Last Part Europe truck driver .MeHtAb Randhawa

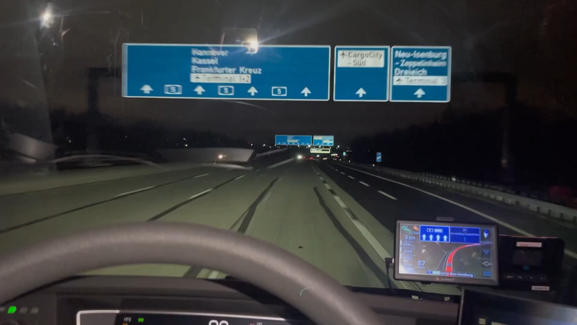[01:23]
इथो ना, दो गंटे, अब कर फ्रांकफोर्ट दा एरपोर्ट है, नाल,
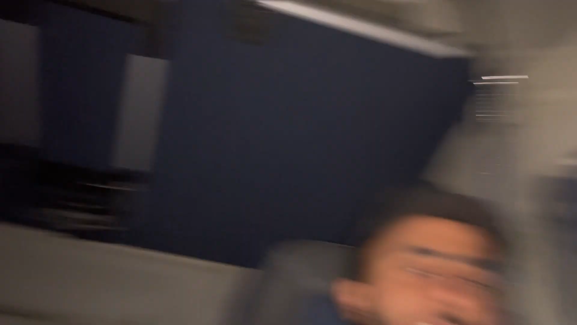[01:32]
असी इथो उन ते गरीपन और दो गंटे चलाने आए थे,
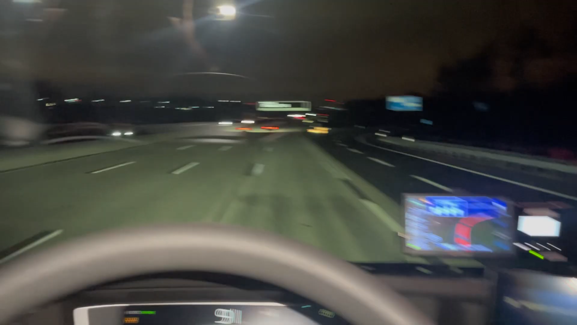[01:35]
चार पांच ट्रैक ने ओए हु� स्पीड लिम्ट कोई नहीं है,
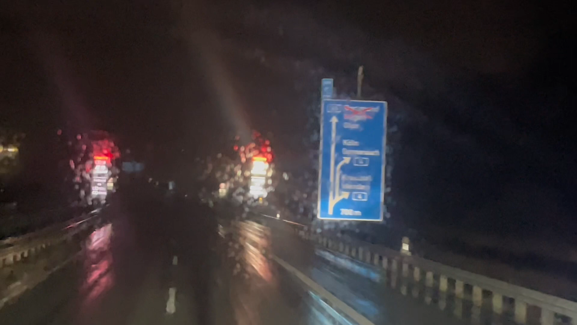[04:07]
ज़ान दे ट्रक मन आ अधार जो डॉटमोंट भी आ चार
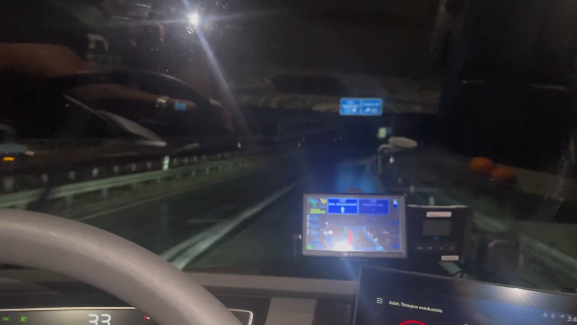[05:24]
और फ्रांक्फूर्ट टीरेक्शन जितरों सी आये हैं एक तर कोलन है ड्रेक्शन आसा उतर जाना है को लाग उन बस पर जाब जो कि जा पूंच नहीं कि उन्हों कट्टे दा फरक पागए जाब कि अधिक्ष्ट दांगे